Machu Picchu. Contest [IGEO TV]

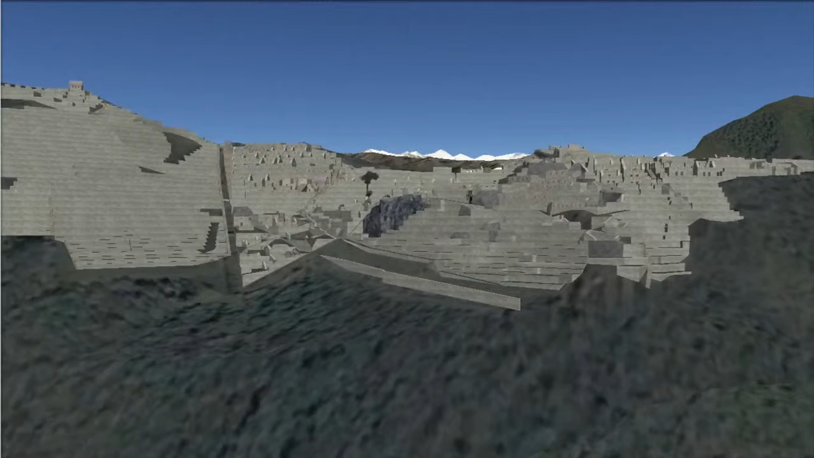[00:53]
Sus murallas, terrazas y rampas gigantescas dan la impresión de haber sido esculpidas en las escarpaduras de la roca.